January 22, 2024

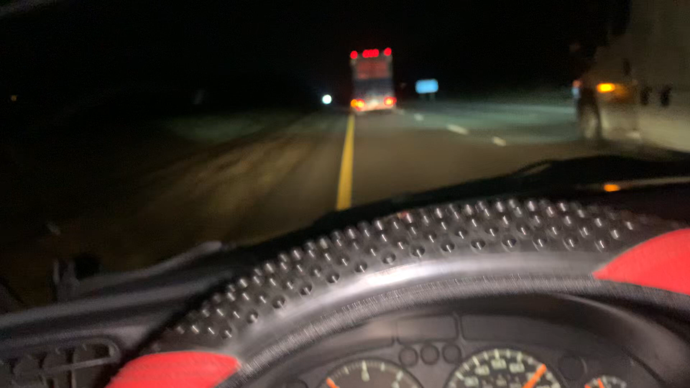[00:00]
It's Thursday night, returning home from Barnesville. Basketball game, flying the school bus up there. We're just coming into Zanesville. That's how fast I've been going all the way.
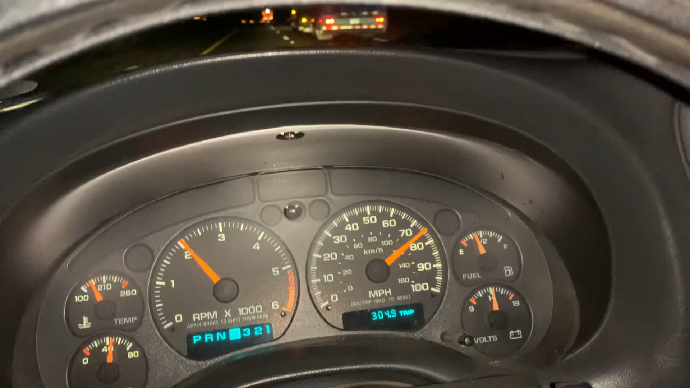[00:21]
And I'm having a rough time, keeping up.
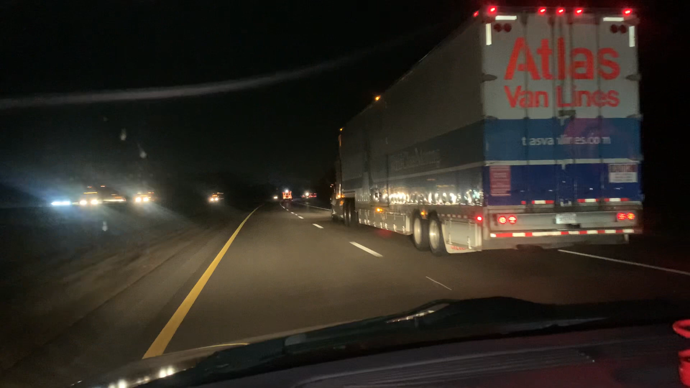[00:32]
With our school bus, full of the West University girls.
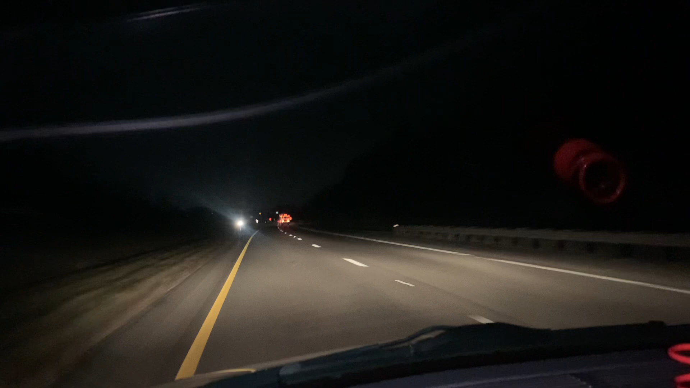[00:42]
I'm not sure who the driver is, but that's how fast I'm going. And I'm barely catching up.